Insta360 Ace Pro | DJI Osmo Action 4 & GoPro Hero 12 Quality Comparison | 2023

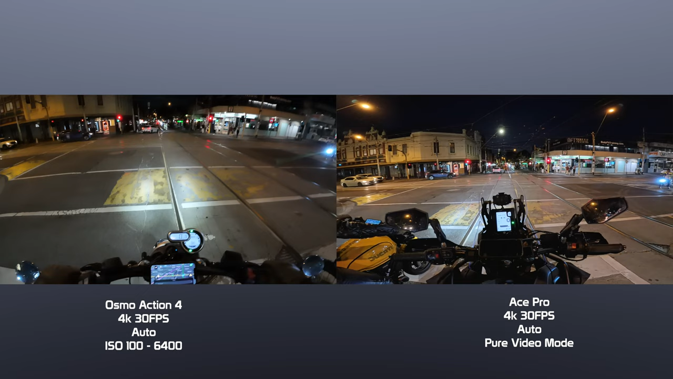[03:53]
Remembering that the lower the f-stop, the wider the aperture, which gives you more light. A special ability that allows the Ace Pro to crank its ISO without showing near any digital noise at all is the 5 nanometer AI chip. Among the many incredible things that this processor can do, it also denoises the footage captured by the sensor as it's been written to the SD card.